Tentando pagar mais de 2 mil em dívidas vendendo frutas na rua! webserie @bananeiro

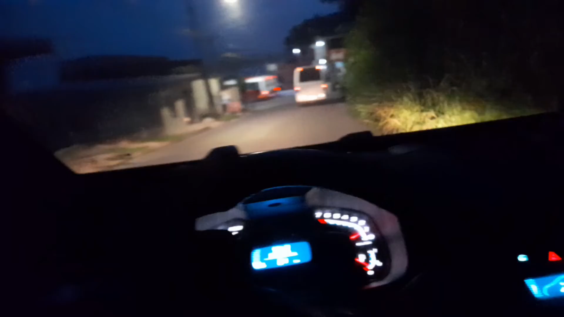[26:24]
Estou chegando em casa agora. Olha o horário. 7 horas.
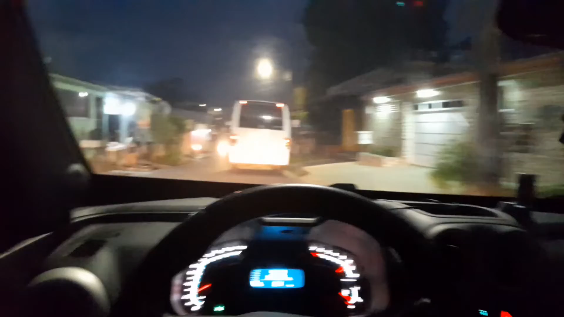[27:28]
Dificilmente você encontrar, né, pessoal? Então é isso aí, pessoal. Vamos lá para casa agora.
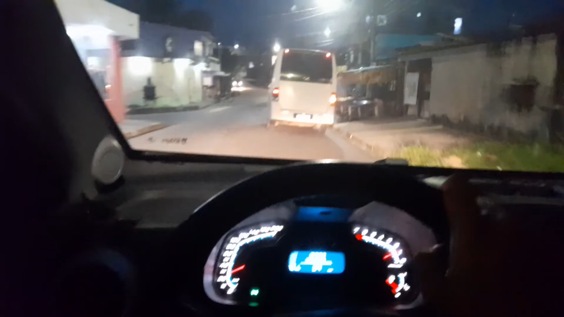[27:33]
Chegando lá, a gente conversa lá, pessoal. Valeu! Acabei de chegar em casa, olha aí, ó. De noite.